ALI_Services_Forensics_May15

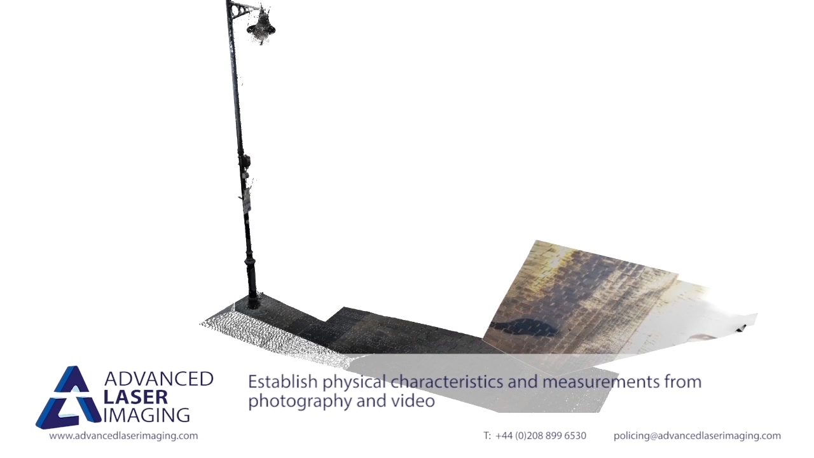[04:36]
In this example, we combine the shadow of a suspect with his known height to place him accurately into the scene.
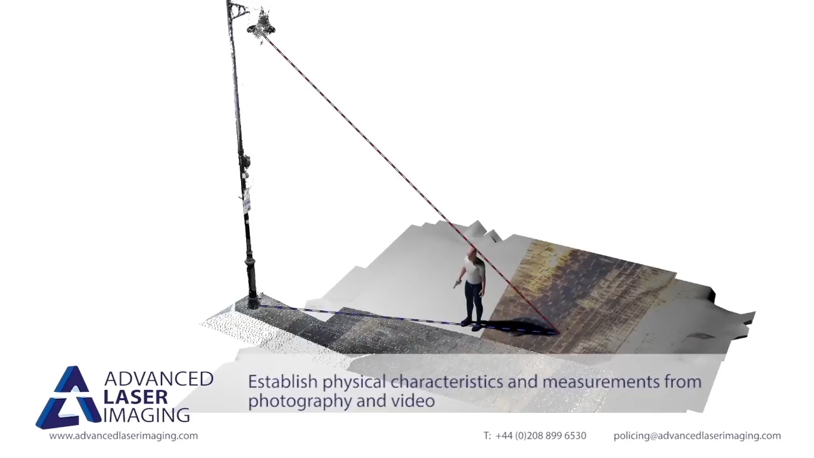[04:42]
Fusing this evidence together with our earlier bullet
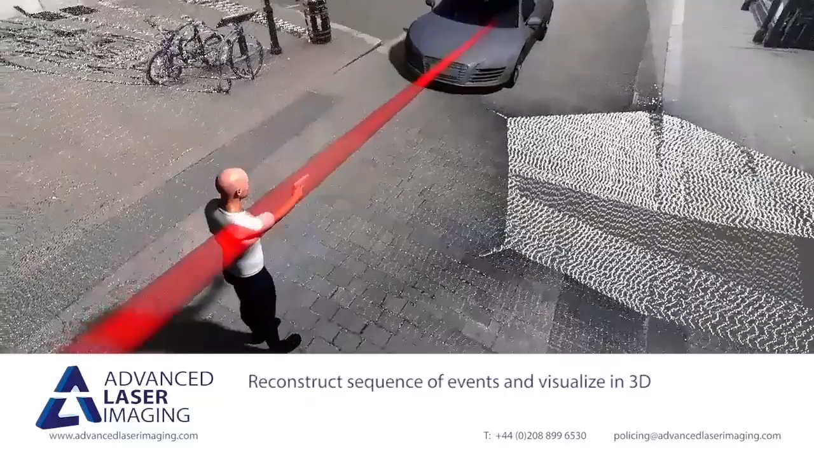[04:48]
trajectories allows us to create an accurate reconstruction within one seamless 3D environment.
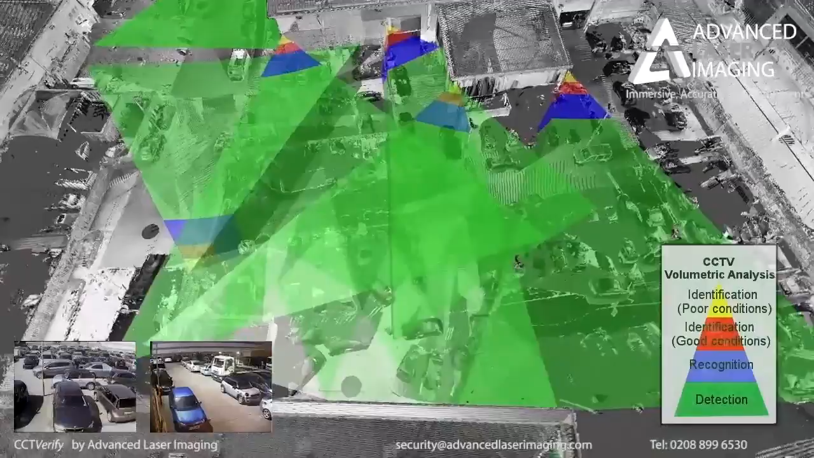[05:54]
We can easily assess multiple cameras and use our analysis to critically examine potential areas where a suspect or victim could have remained undetected.
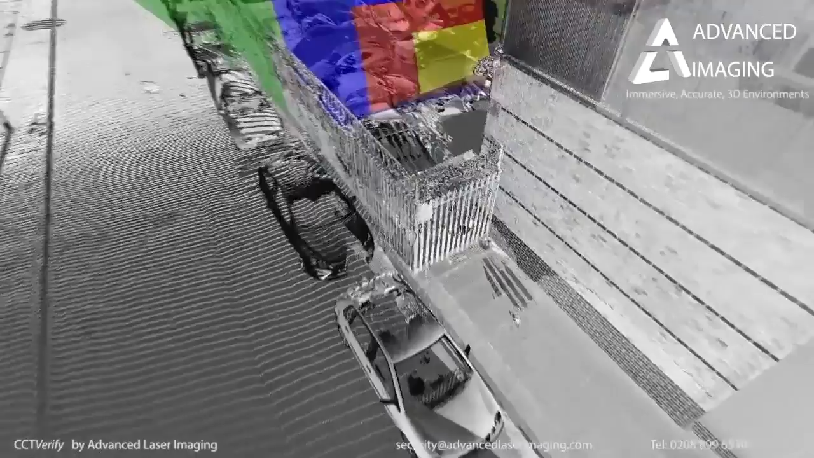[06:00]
This can often be a piece of pivotal evidence in cases where CCTV hasn't fully captured events and creates a more robust approach to evaluation of video footage.
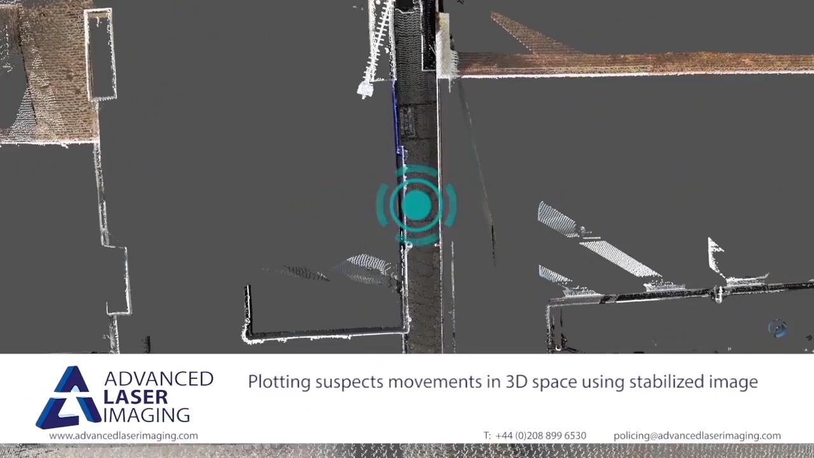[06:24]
This blue locator highlights an area where an incident took place, but the suspect claims to have exited a shop either side of the alleyway.
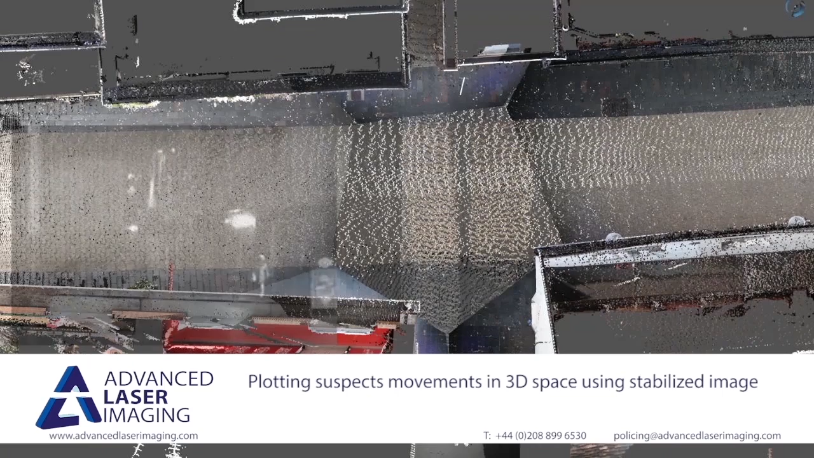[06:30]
With our video footage calibrated to our scene, we can accurately track the suspect's position and precisely demonstrate his actual movements.